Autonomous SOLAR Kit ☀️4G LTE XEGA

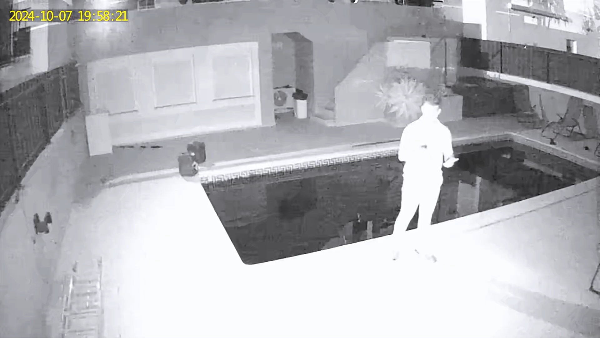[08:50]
like when we are very far away then it will use the infrared and we will have a really nice image as well but we will take a better look at the image quality